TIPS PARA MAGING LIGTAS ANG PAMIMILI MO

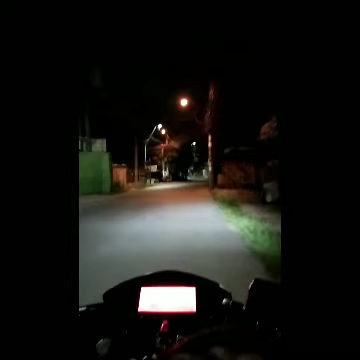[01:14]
bumibiyaya na ako ngayon dito sa 119 P de la Cruz so yan medyo madilim at wala kang kasalubong hindi mo maintindihan kung ano bakit walang mga ilaw yung mga side
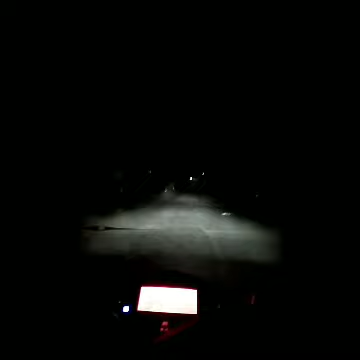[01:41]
street meron man pero napakadilim yung mga pagkakataon na medyo nakakatakot din bumiyahid gawa ng delikado makamamaya matambangan ka eh madali lang mananakaw yung mga perang daladala mo pati yung motor na daladala mo pwedeng mga carnap so medyo ingat lang guys
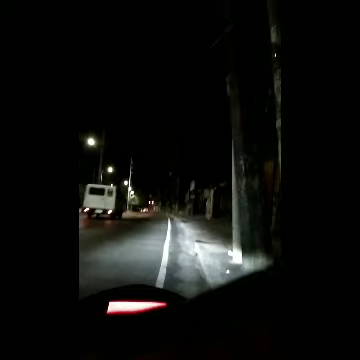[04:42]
isa pa no so bali yan eh mga sasakyan na napakadalam mong makita ngayon gawa ng walang masyadong lumalabas at bawal so actually itong paglabas ko na to during curfew hours pa rin ito pero dahil nga nagtitinda ako ng baboy so pwede ka namang magsabi kung sakaling sitahing ka ng mga pulis
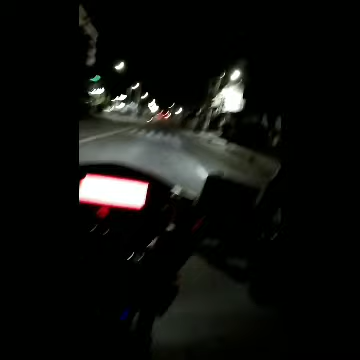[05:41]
then ito na rp na to yan so kahit sa kalsada wala ka talagang masyadong makakasalubong so para sa akin ito ang mas safe na pamamili
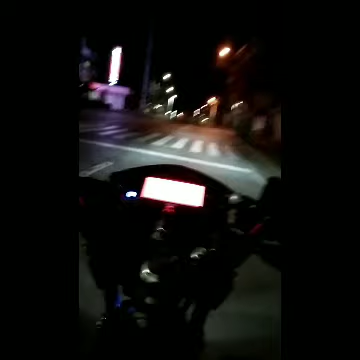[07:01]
sa mga nasa probinsya o yung mga nasa abroad so itong Quirino Highway na to napaka traffic dito walang gustong dumaan dito pero kaibang kaiba na medyo may magandang dulot din itong community quarantine kasi marami talaga ang mga sasakyan na nakatambay lang ngayon hindi biniyahe itong pababaan na to nasa gulod na ako sa may tabi ng Rosa
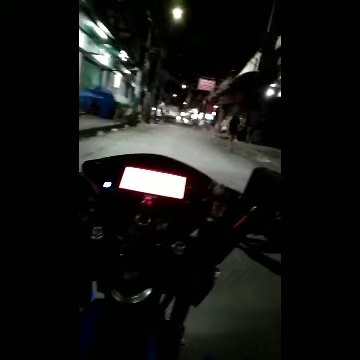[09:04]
and as you can see walang masyadong tao so ganyan ka safe mamili ng ganitong oras so pag pumunta ka ng mga bandang alas 5 alas 8 napakarami ng tao dyan pag ganitong mga oras alauna alas 2 ganyan ang mga tao dito karami yan mga tindera at mga tindero tapos
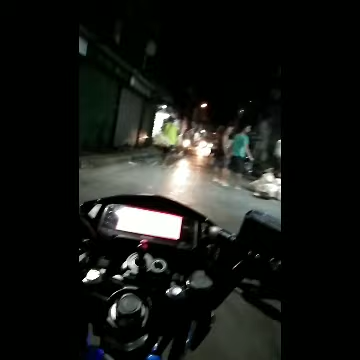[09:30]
mga pailan ilan mga mamimili mga nag-aakot ng mga paninda nila yan yan lang yung mga
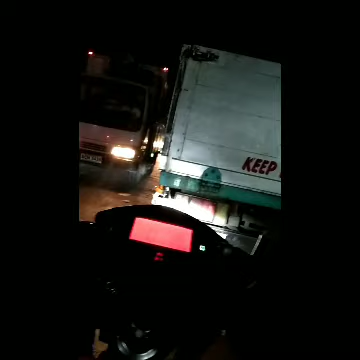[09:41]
makakasalubong mo rito mga tao pero other than that kokonti lang talaga yung